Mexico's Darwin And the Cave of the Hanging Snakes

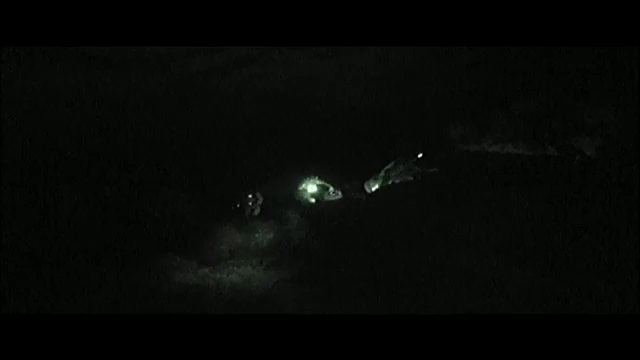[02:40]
And this ecosystem depends on darkness, so we have to use special red lights and night vision cameras. And then, we wait.
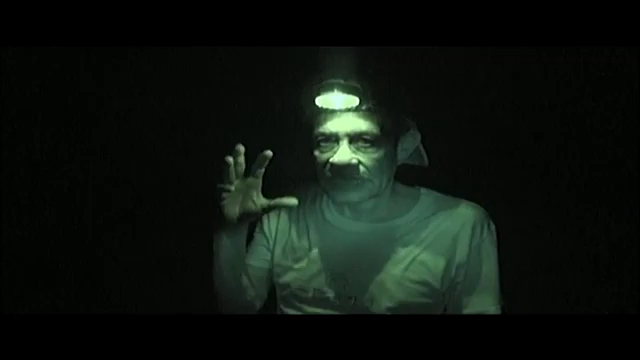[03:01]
Suddenly, it begins. Thousands of bats heading out to hunt. While in dark holes, something else is hunting them.
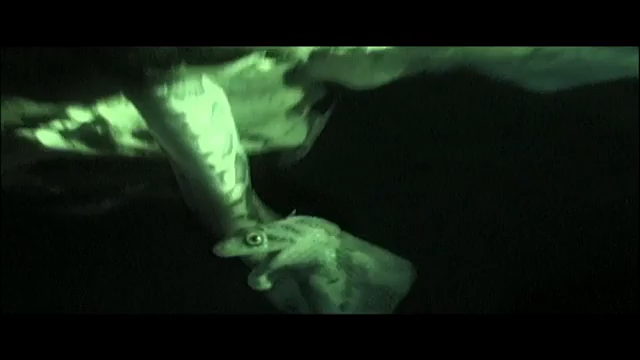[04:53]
Now it's finished, and she wants to go inside of their home, but it's impossible,
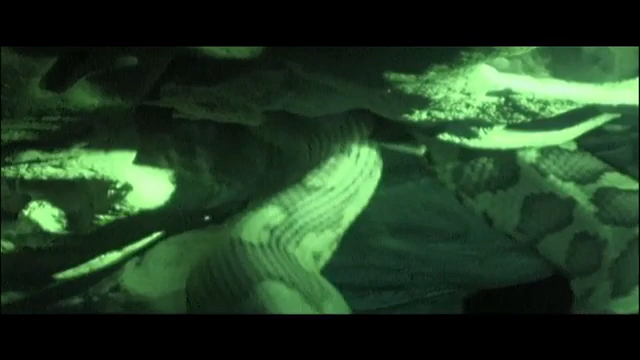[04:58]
because you can see the big trough.
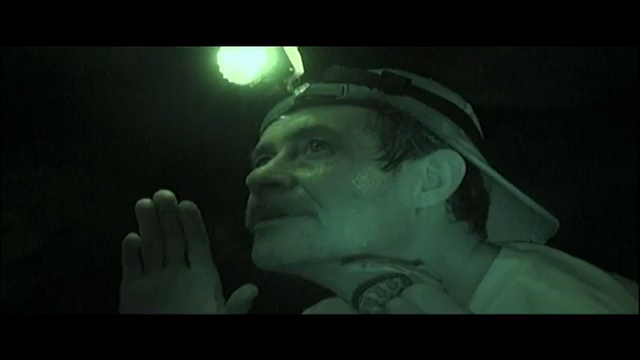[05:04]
It's impossible to go to this hole, so she needs to wait. You can see all the bats here, and the piece of the wing is not complete.